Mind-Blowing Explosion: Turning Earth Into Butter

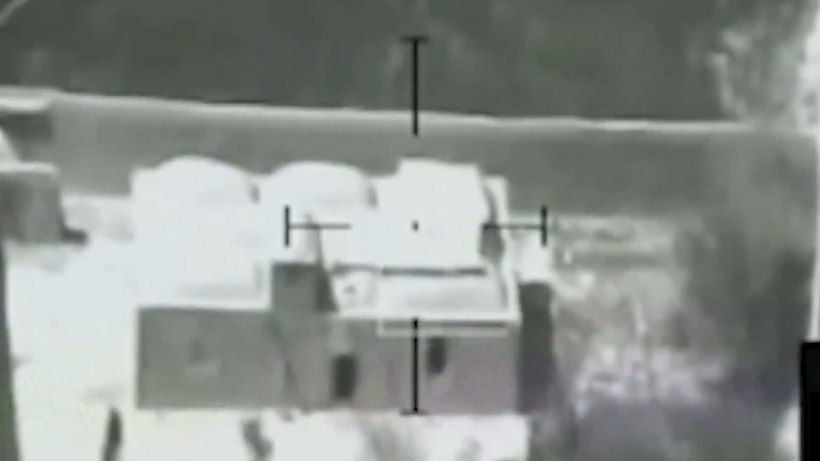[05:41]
infrastructure were priority targets that may have contributed to Saddam Hussein's decision for a ceasefire the next day.
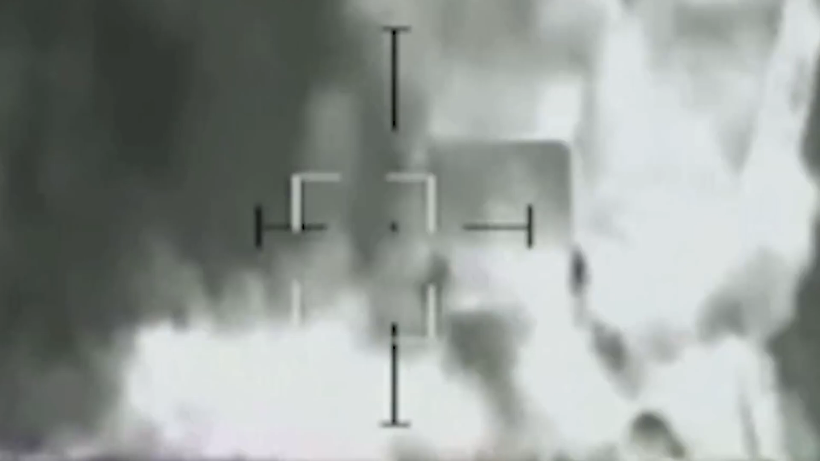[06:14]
Moments after impact, satellite imagery showed smoke billowing out of multiple bunker air vents,